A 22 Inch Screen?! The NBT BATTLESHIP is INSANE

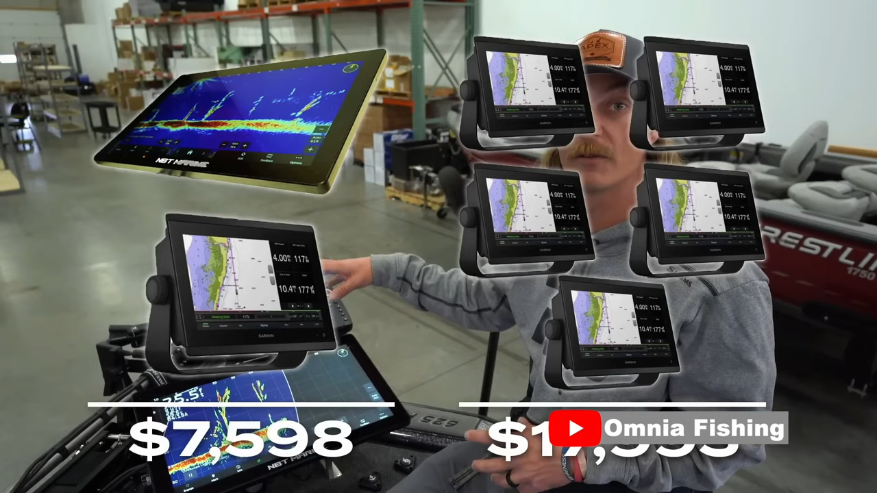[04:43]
separate 12 inch units like you're seeing all the pros running right now they've got three 12s up front two 12s on the console you can get more screen for less money with a better picture more options more details different color schemes out of the nbt marine than you can out of running just a standard if you were to go out and buy you know five garments or five hummingbirds five lorences whatever it may be so so that's a that's a huge huge deal and i have been wanting something like
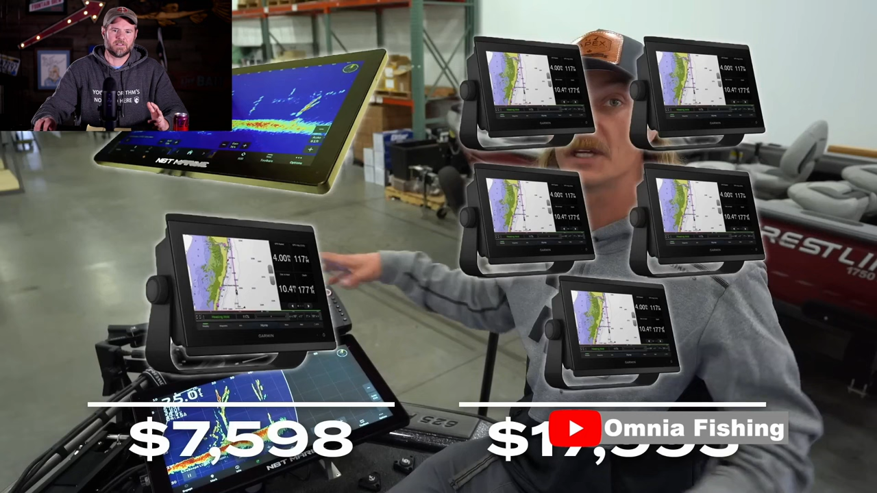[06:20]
it basically it's it's 75 it's 7600 basically so that's a that's a huge huge deal that's a really really big deal let's just start it from here separate 12 inch units like you're seeing all the pros running right now they've
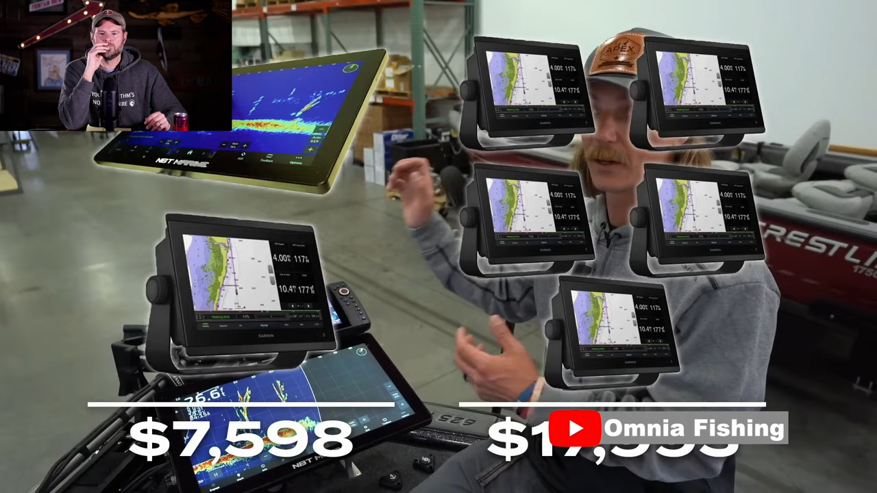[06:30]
got three 12s up front two 12s on the console you can get more screen for less money with a better picture more options more details different color schemes out of the mbt marine than you can out of run just a standard if you were to go out and buy you know five garments or five hummingbirds five lorances whatever it may be you're going to get a bigger screen and a better value and better product because you can all run all of this off one singular garmin um
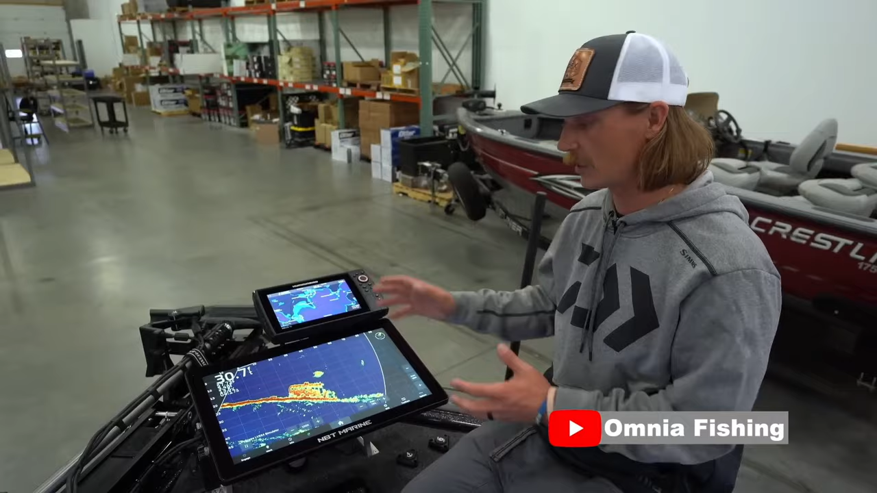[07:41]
just a really great cost effective way believe it or not to rig your boat i know it looks crazy a 22 inch screen you're thinking to yourself that's going to be like ten thousand dollars but these are actually cheaper than the 12 inch 8600 garments um and
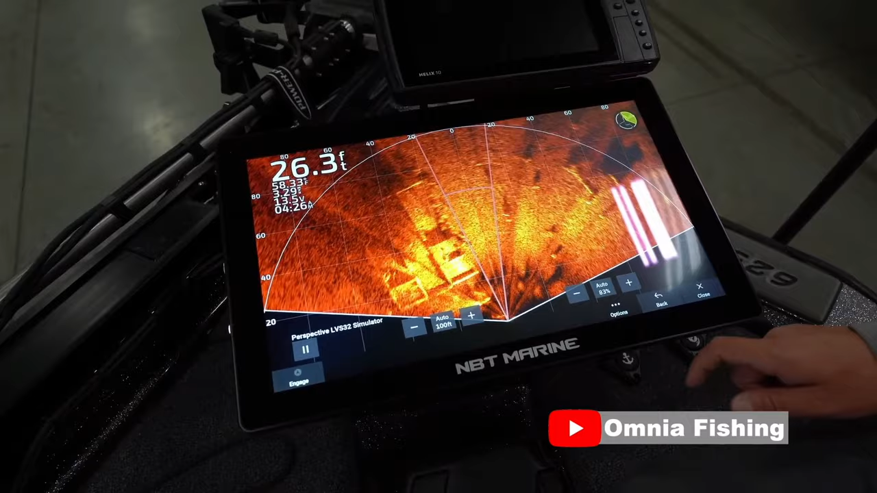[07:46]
On screen: depth 26.3 ft
you're just getting so much more for a much better price you need to check out these nbt marine